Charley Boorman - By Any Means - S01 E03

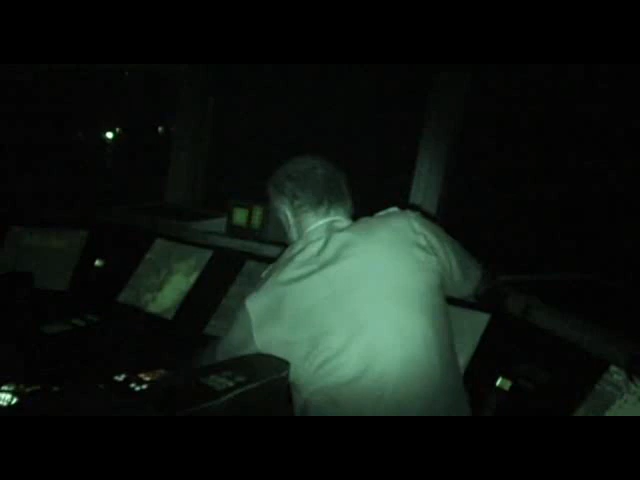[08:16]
Really difficult to film here tonight because they turn all the lights out so you can basically see what's going on outside.